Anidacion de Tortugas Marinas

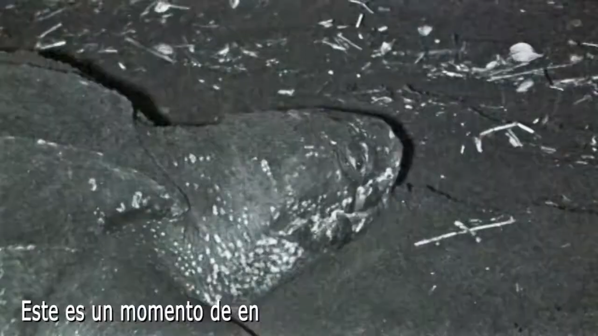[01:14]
All of their focus goes into laying their eggs, blocking out everything else.
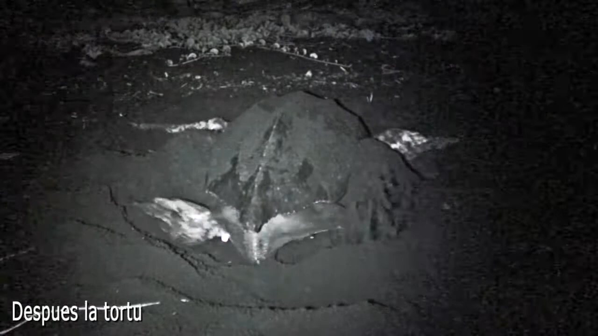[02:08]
Once done, the turtle will cover up the nest and then camouflage the location of the nest by tossing sand in a large area with its front flippers.
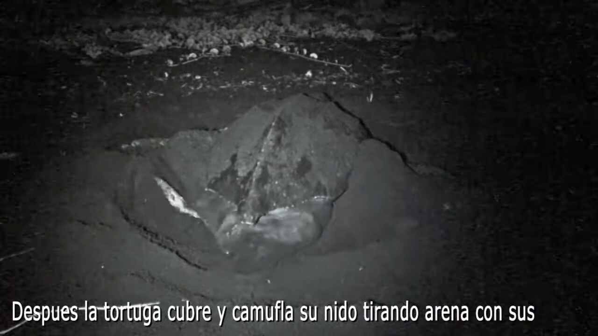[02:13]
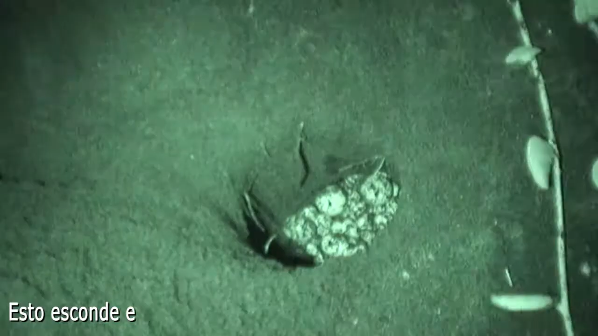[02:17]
This helps to hide the nest from predators like raccoons, dogs and people.